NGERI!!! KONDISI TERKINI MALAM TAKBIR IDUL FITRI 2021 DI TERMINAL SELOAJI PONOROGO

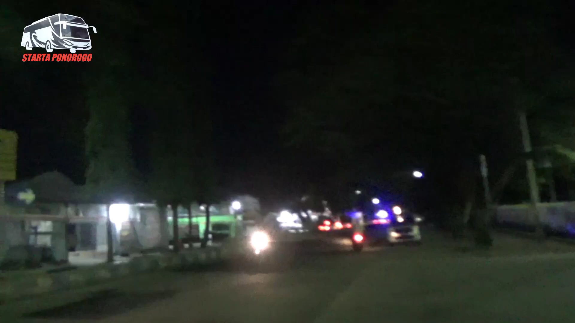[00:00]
Hai Itul Fitri 2021 ya saya berada di Terminal Tipu A Selawadipon ini seperti ini